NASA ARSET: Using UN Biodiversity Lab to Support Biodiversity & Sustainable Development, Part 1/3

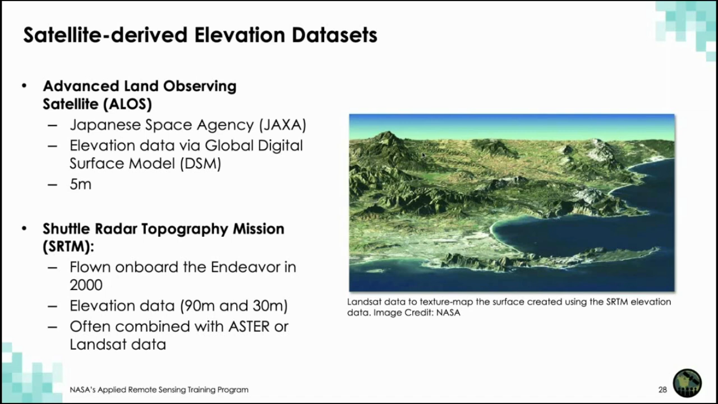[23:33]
And it can oftentimes be combined with optical data to produce something like the map you see here, where you have the optical information of vegetation alongside the elevation information from SRTM. And finally, I wanted to briefly mention the enormous benefit of using synthetic aperture radar data, or SAR data. I mentioned this earlier, but they are particularly useful for monitoring things like structure. So, the main difference here between optical and radar data is that the optical data are sensitive to spectral properties,